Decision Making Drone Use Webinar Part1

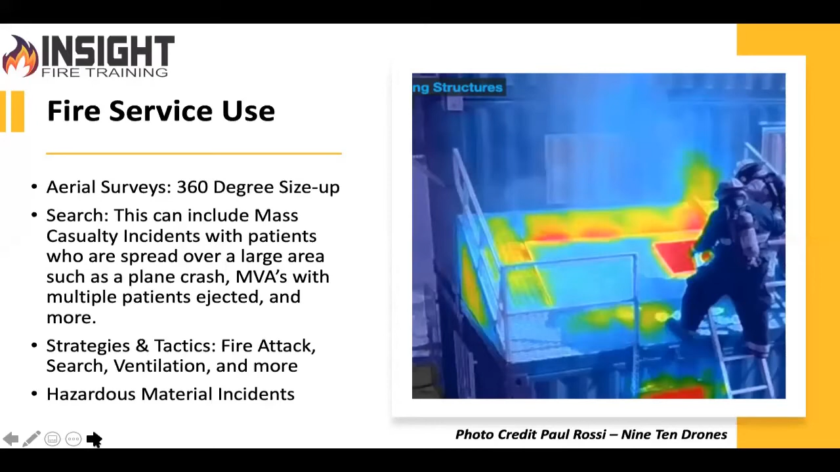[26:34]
Cause I do not claim to be a haz magician. I've spent my career running away from the hazardous material side, stayed on the engine company side of things, but the drone and thermal fascinates me. So that's where I put my, put all my focus. So let's talk about the new first responder.
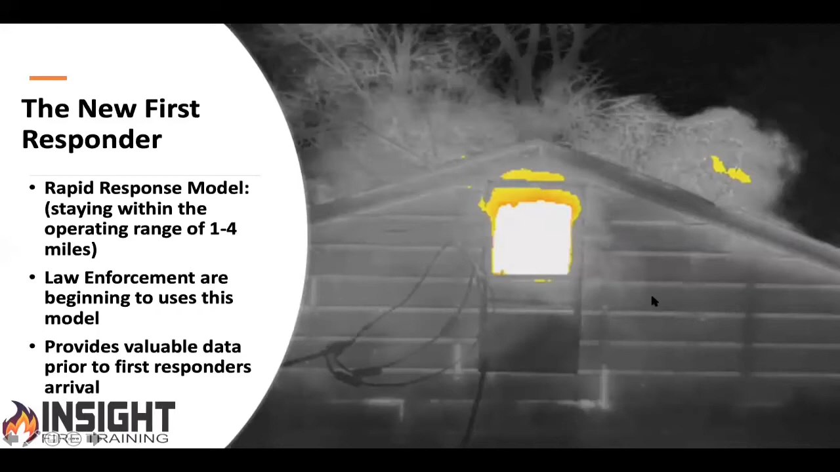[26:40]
As you can see here in this picture that, uh, Fleer and Michael Chapman has provided, this is a five view of a fire incident from a 640 by 480, uh, X210 or a Matrice M210 with the XT camera, I believe on it. And there are a lot of departments, especially law enforcement, employing something called a rapid response model. Chula Vista is one of those. Basically, they have drones staged on rooftops and can operate range from one to four miles.
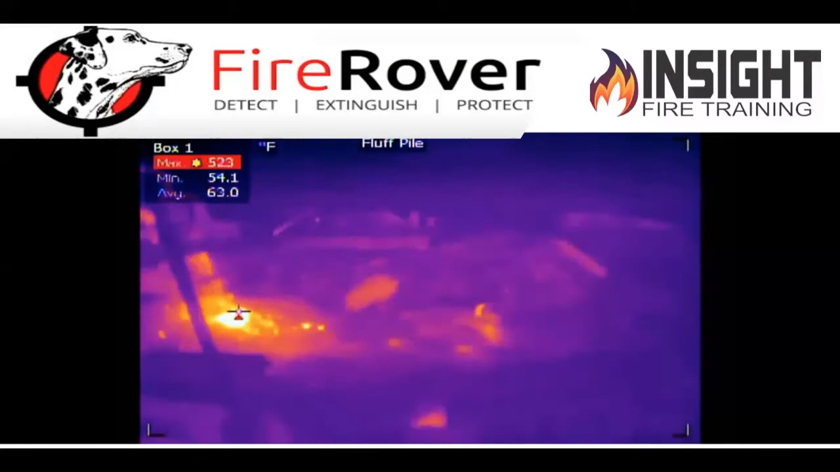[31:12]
On screen: max 523°F, min 54.1°F
And when certain temperatures go to a certain point, it notifies the operator, they zoom in on it, they focus in on that area, they get a minimum, maximum average temperature. And once that guy gets out of the way, they deploy a fire suppression system similar to what you'd see in airports and large scale foam operations.
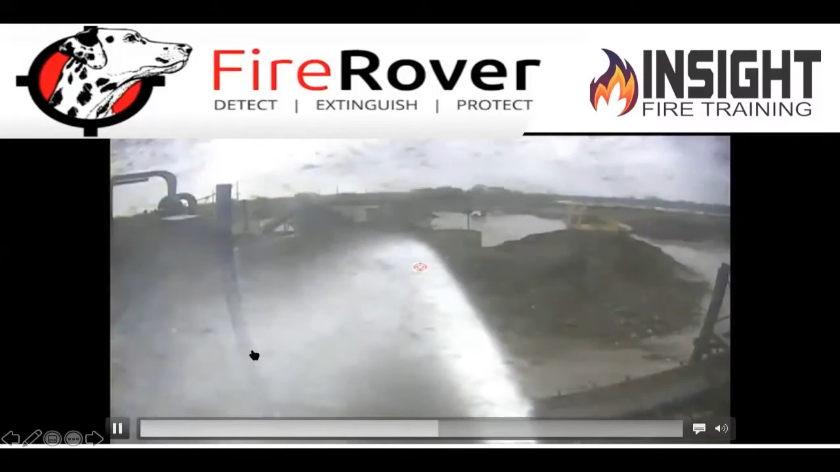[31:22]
And their motto is when you see smoke, our job is done. So this is not just flying drones. There's all kinds of things that are unmanned to start with, but they need a trained operator to go in. We can look at buildings from the fire aspect and say, okay, this is Mike Chapman's video.
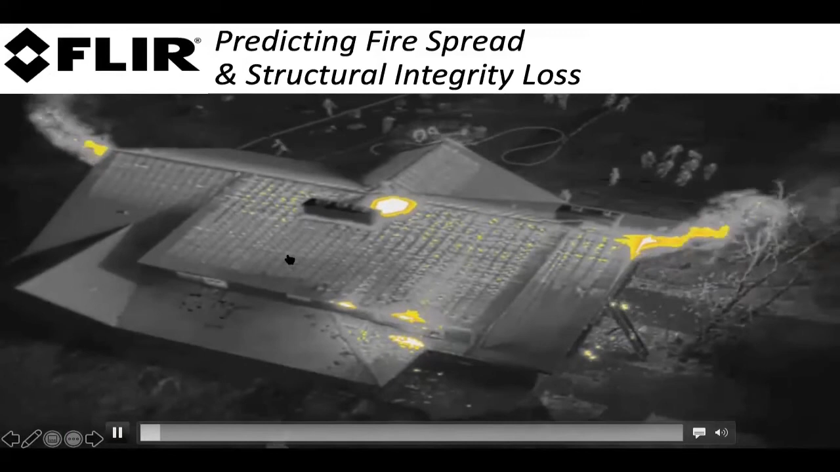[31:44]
And you see the difference between thermal and something called FSX, which is an industrial concept where they overlay the actual thermal and the digital. Why is that valuable to a first responder? Because in thermal, I can't see smoke technically.
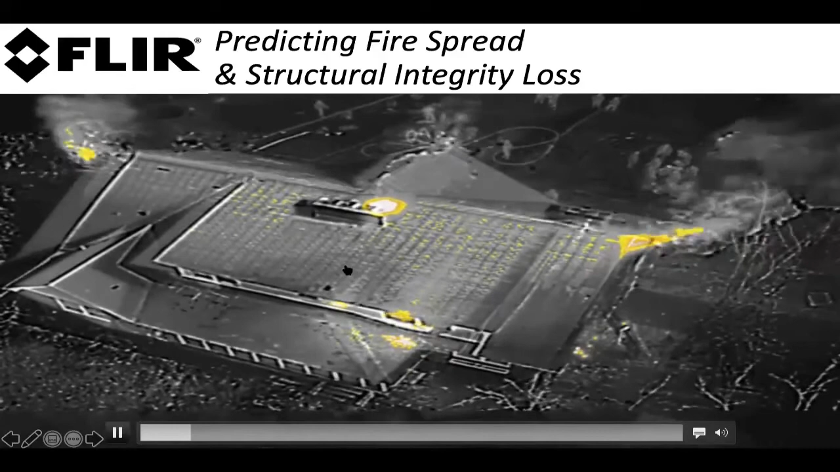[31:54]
I can see the effects of it, but with FSX, I can see the direction of the smoke travel. So that's a big deal for us. And if you look, he's got it in an isotherm. So certain temperatures are highlighted. We can see where the fire is, where it's spreading.
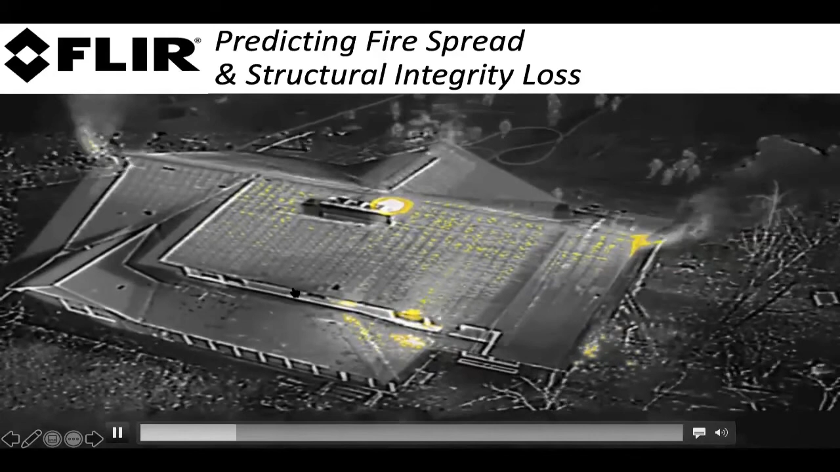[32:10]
And if the crews inside tell me, hey, we've got a knock on this chief, we've got the fire out and you're watching the heat temperatures or the heat move across from one side to the other and they're getting worse. You can say, I don't think so. I think you need to get in there and check it.
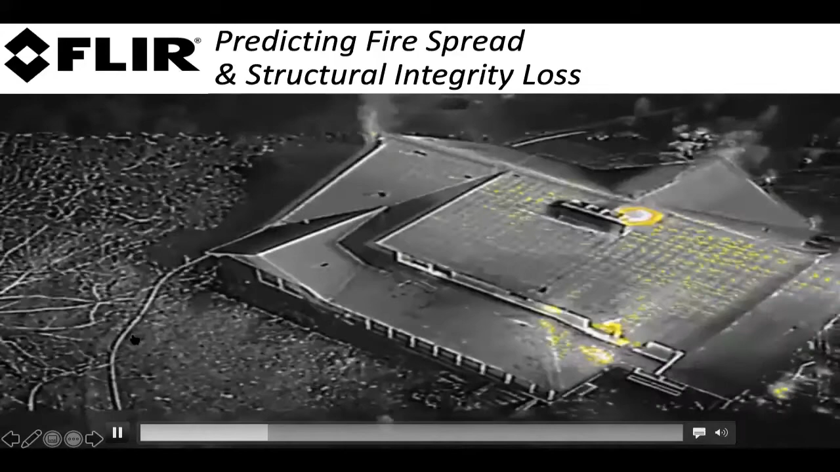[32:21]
I can also see exposure problems, which is really valuable because they're building houses so close, you can barely fit a push mower between. So that's, that's the value of this data. It's real time. It's giving us more information.
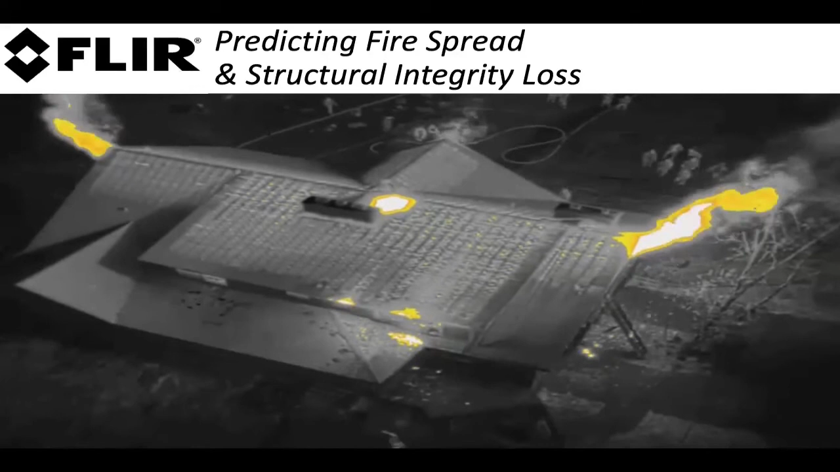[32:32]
It's not just optical, it's optical and thermal and a lot more. So, you know, and these, these solutions are not that expensive when you look at the cost of equipment overall. This is actual optical.
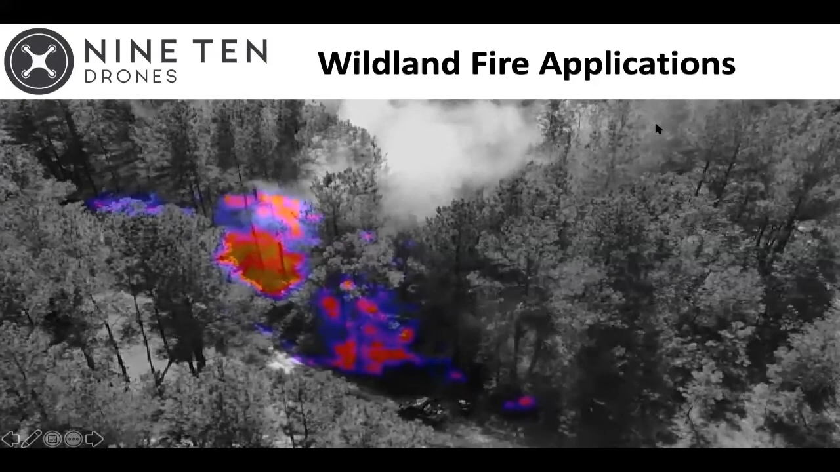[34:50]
you can see the stream of the hose, so it's not necessarily the tool for maybe search and rescue, which we're going to dive into further. It is a low cost solution, you know, $4,000 where you're getting this advanced data, so certainly. Good job, and a great video. Thanks for providing it. Another great shot, Paul, if you want to chime in, is this is the control view of a wildland fire of what the controller is seeing, and I like the fact they're saying that passenger aircraft is approaching descent as soon as possible. They have so many things incorporated in this, and as you mentioned in the beginning, that's where proper training comes in.
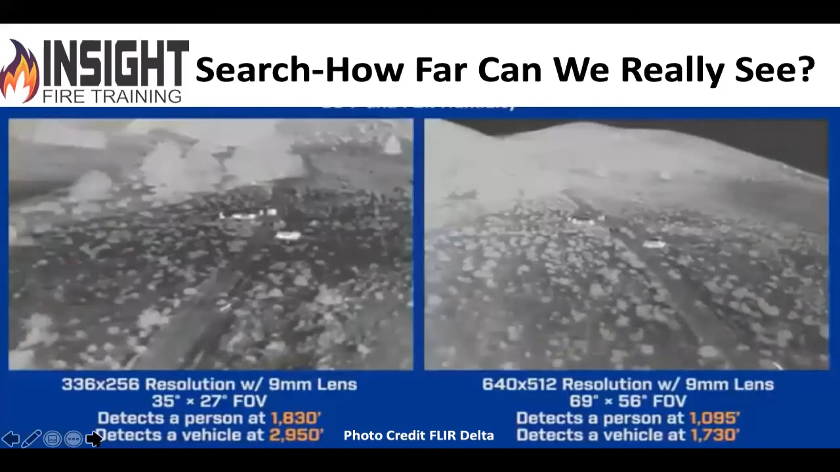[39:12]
Don't just buy one and think well this is going to work for everything. I have that trouble teaching firefighters that a low cost thermal imaging camera is not for everything either. They're designed for specific context. And those of us who work in the limited staffing environment can appreciate the fact when you've got four people fighting a fire,
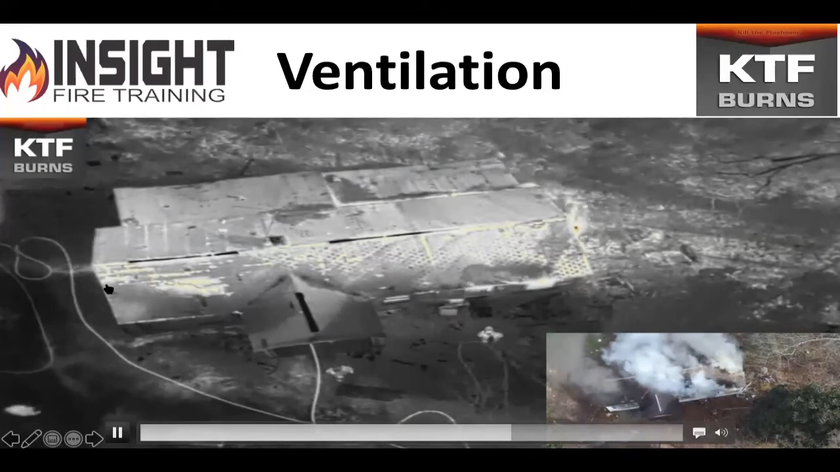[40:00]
You can see where the vent, it's venting heat on the left side, where it's moving from right to left, hot to cold. You can see the fire before you see flame, if that makes sense, because we see infrared energy. We see the hose line placement. We see where the firefighters are.
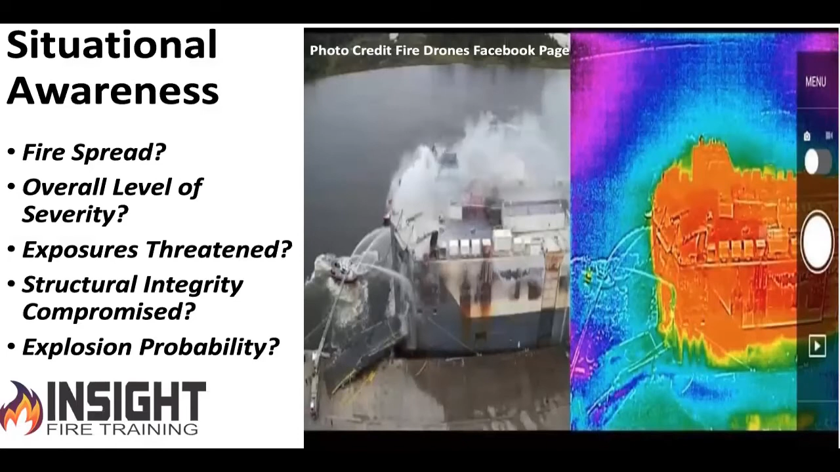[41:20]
What's the overall level of severity? There was heat signatures running three-fourths of this boat. What kind of exposures are being threatened? Do I have a possible explosion? Do I need to use this information to help me to find a hot, warm, and cold zone? Or do I need the information to help me with, you know, shelter in place? And Brother Chapman, if you want to come on, we're going to talk about hazmat a little bit. And I'm going to let you kind of key in because Mike, if you don't know, Mike Chapman is from FLIR, but Mike also has over 20 years in the fire service. He's also well-depth in hazardous materials.